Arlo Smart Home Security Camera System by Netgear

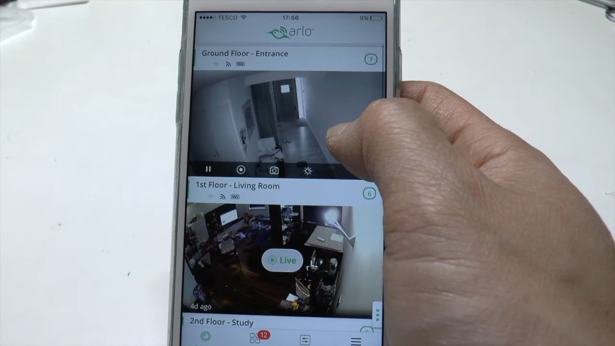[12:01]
at the moment it's quite dark in the hallway so it's dark as you can see but you can still see and if you if anything is there it will move right so when it's on live feed
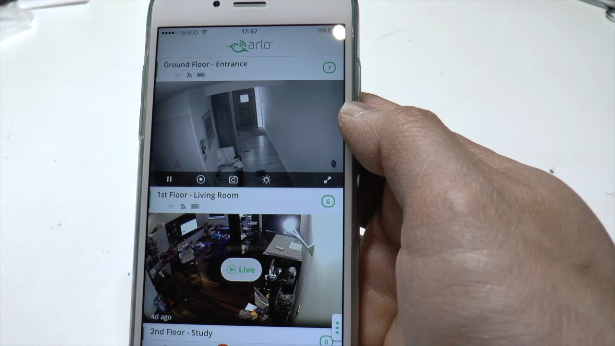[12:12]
you can take a picture click on that button
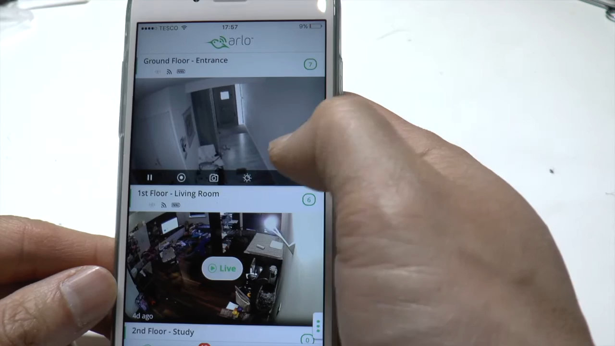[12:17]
you can adjust the brightness and everything else
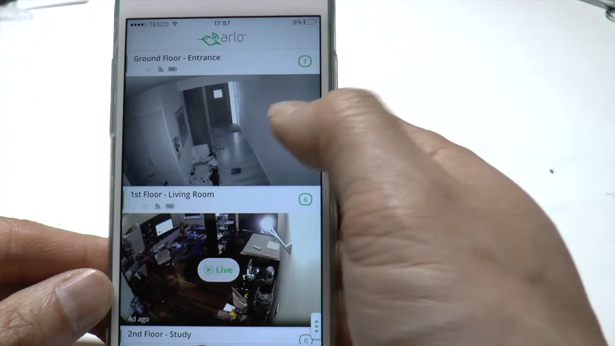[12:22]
you can record so you can actually record footage of what's going on
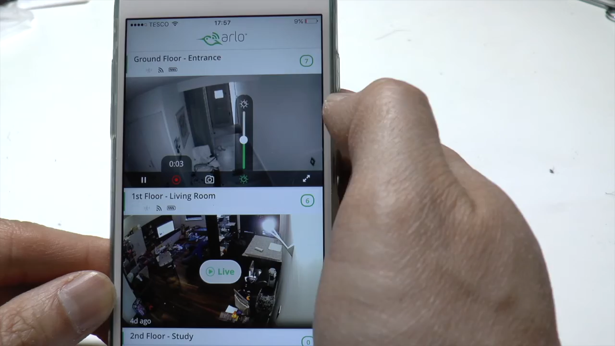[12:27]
and you can expand the screen so you can click on that you can rotate it to get a larger display
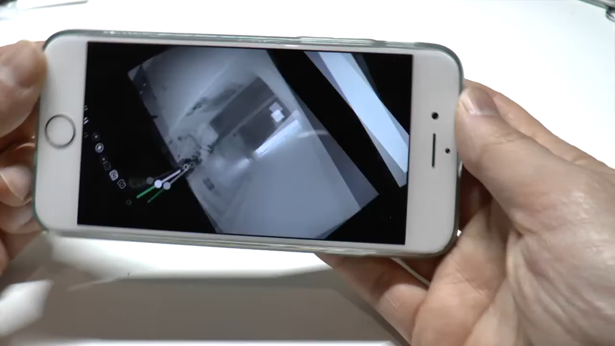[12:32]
here you can see on the top left
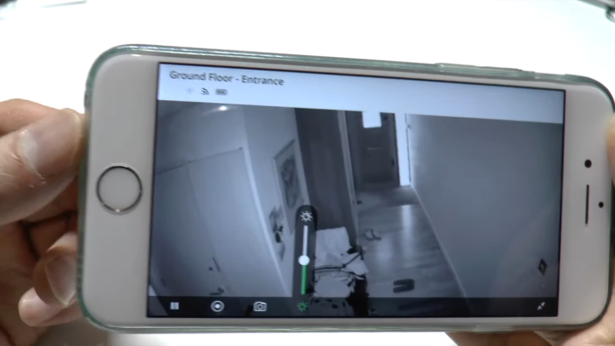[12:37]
I put ground floor entrance you can customize that so you can write whatever you want
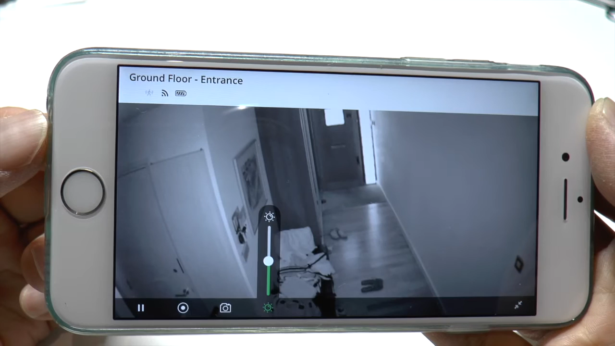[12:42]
the little person that is greyed out that shows if there's if it detects any
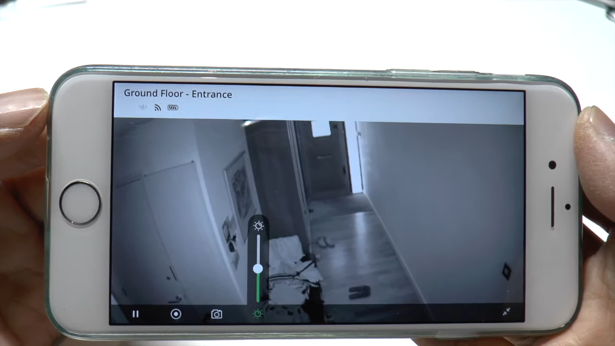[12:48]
movement there's nothing there at the moment so we're not seeing that the middle one is
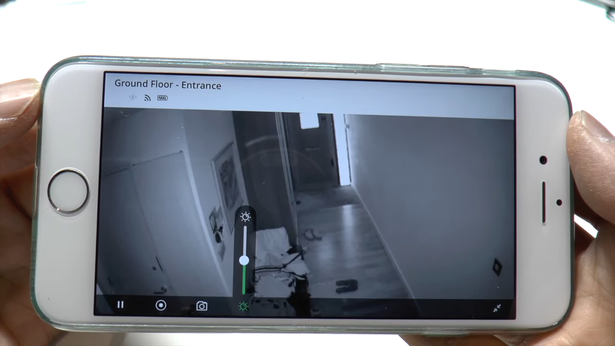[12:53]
Wi-Fi how strong is the Wi-Fi signal so I've got four bars there not a problem and the third one is battery life in the camera so you can see that it's still quite